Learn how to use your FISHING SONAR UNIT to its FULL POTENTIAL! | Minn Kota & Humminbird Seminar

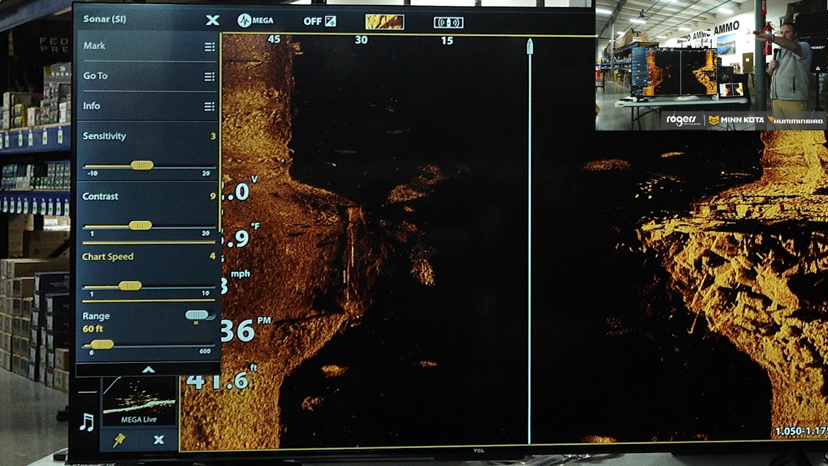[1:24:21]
I'm searching this new lake or somewhere I haven't been, and I'm just trying to find if there's structure, if there's something there worth fishing, I want my charge speed to be the same as my boat's miles per hour or maybe one digit higher. That for me and for most guys will get you the best image. It gets you, it matches up. And you can tweak that a little bit.
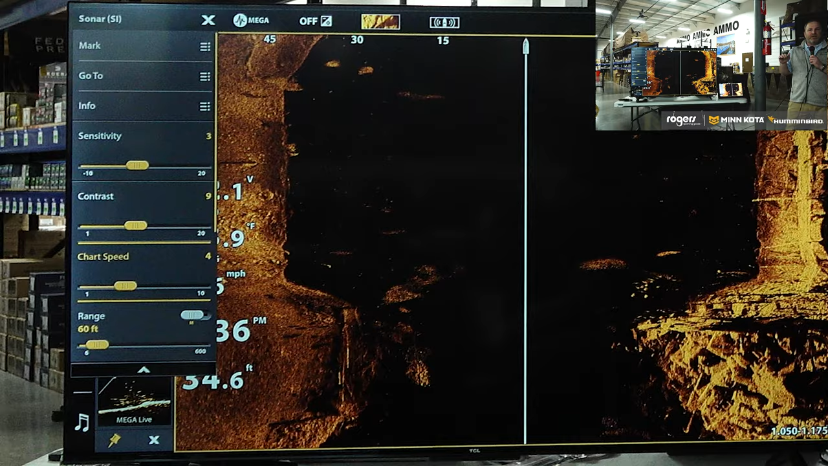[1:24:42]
Every boat's a little bit different, but there's really never a scenario where your boat's going 2 or 3 mile an hour and your charge speed is at 10. It just doesn't work. You just won't get that clear, pretty image.
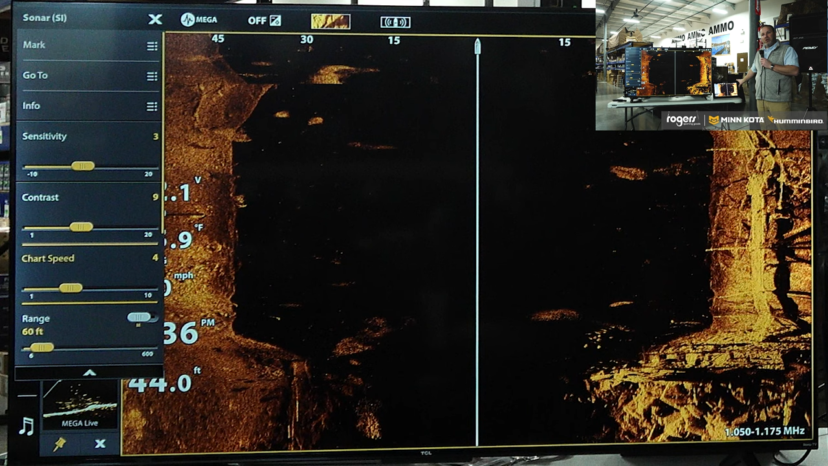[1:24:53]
At any point, is there a chance that the GPS speed can kind of sync up with your chart speed? So good question. We get it a lot.
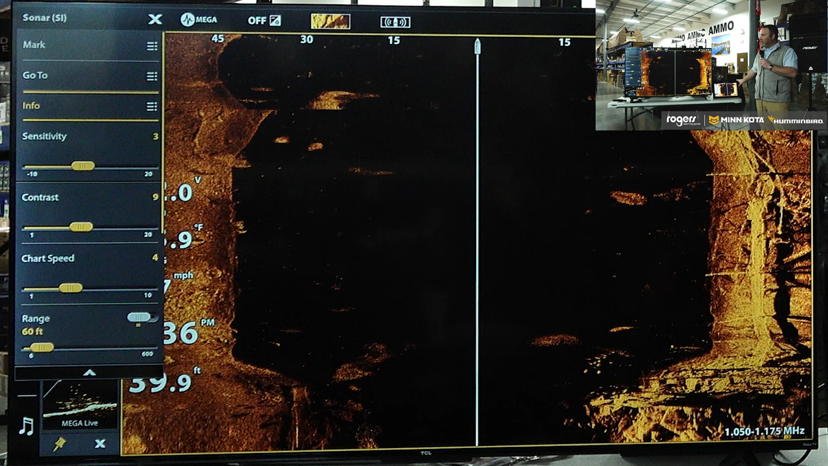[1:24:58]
And there's not.
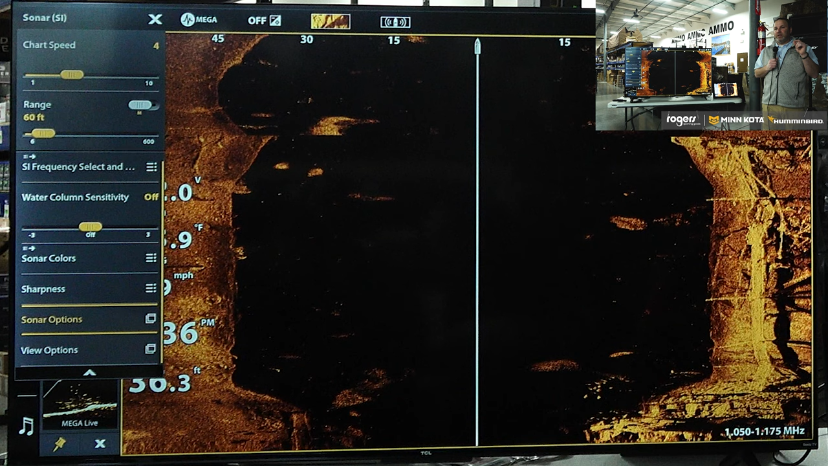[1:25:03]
There's not really a scenario where we match them up. And here's the reason why. Let's say we go to 2D sonar. We go to old traditional 2D sonar. In 2D sonar, if I'm ever using it, and we do use it like on Table Rock Lake in the wintertime, our bass get out and they suspend under schools of shad, and we use 2D sonar.
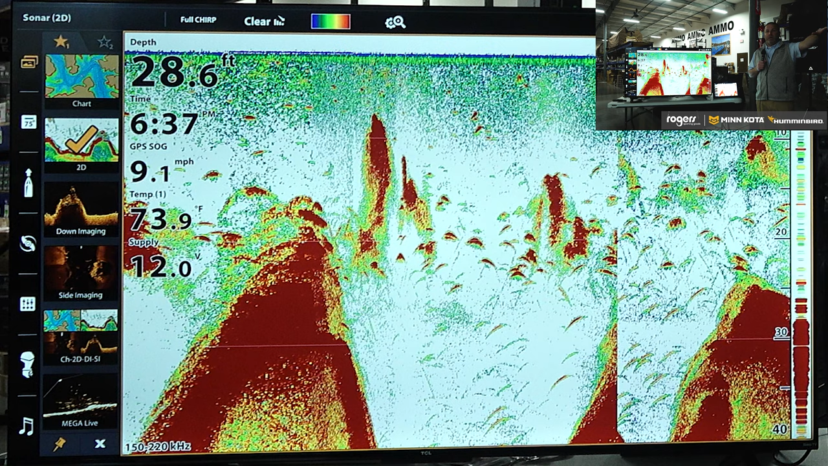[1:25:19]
On screen: depth 28.6 ft, water 73.9°F, speed 9.1 mph
I use 360 to find those schools of shad and the fish are underneath of them. I want my chart speed running as fast as it can, no matter if the boat's moving or not. Because a lot of times I'm sitting pretty much still, or I'm not traveling much, and I'm using 360 and 2D sonar to find those fish. But in that case, I want my chart speed to roll as fast as I can, and all three of them.
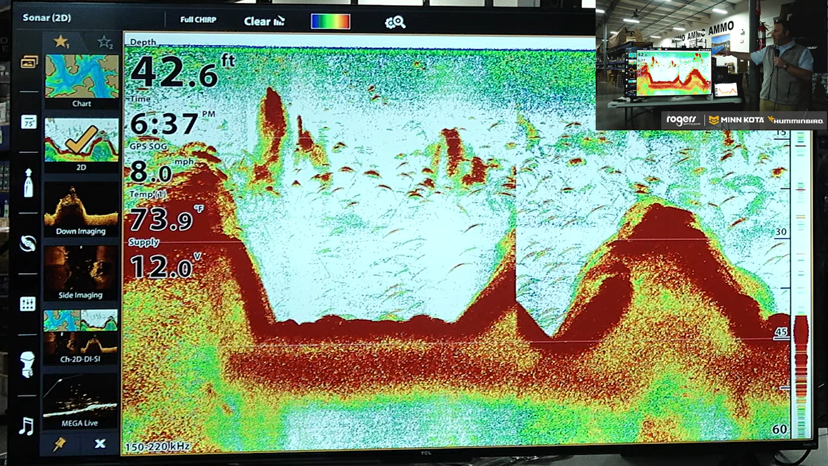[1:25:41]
On screen: depth 42.6 ft, water 73.9°F, speed 8.0 mph
So let's say I go, I guess my TV's not touch screen, is it?
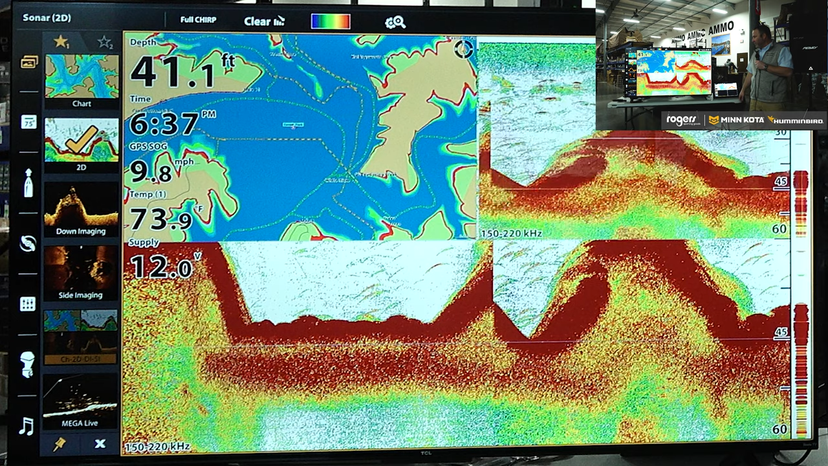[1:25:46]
On screen: depth 41.1 ft, water 73.9°F, speed 9.8 mph
So let's say I'm running a screen like this where I've got all my sonars running at the same time.
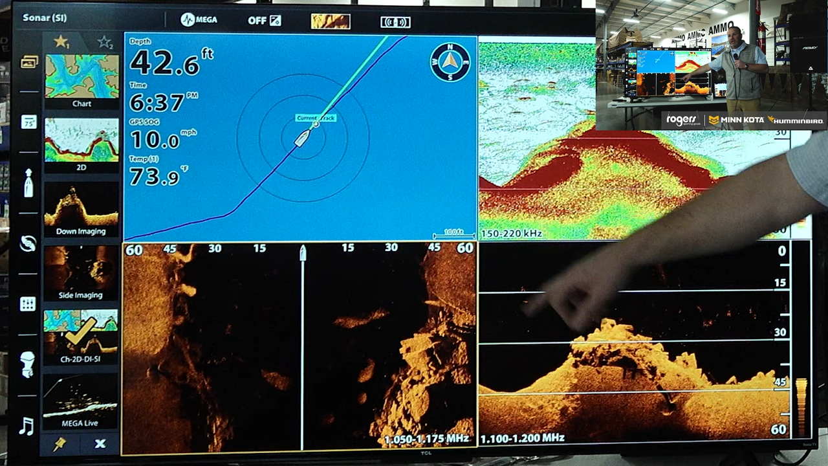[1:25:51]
On screen: depth 42.6 ft, water 73.9°F
We have to match up all three chart speeds, right? So if I change my chart speed on side imaging, it's automatically going to change my chart speed on the other two. And there's not an ability to run those independent. So we don't do it where we match up with the GPS speed of the boat and the chart speed, because there's just a lot of scenarios where you don't want that to happen.
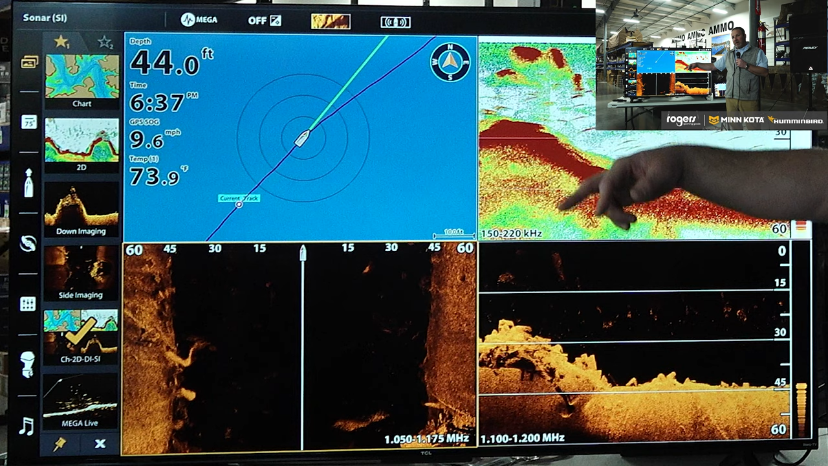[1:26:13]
On screen: depth 44.0 ft, water 73.9°F, speed 9.6 mph
There's times where you want 2D running as fast as it can, and it's automatically going to speed up the other two in correlation. Well, even if not matched up, just like the auto volume in your truck you drive. Yeah, right. You know, if there's like 30% increase over and the amount of speed change, you know. Another thing, I mean, we probably could, but there are some scenarios. And even, like I said, I told you, you know, in my boat, I run it one digit higher or the same miles per hour. I know some guys that run it two digits higher or maybe three or maybe one or two slower to get the best image, because,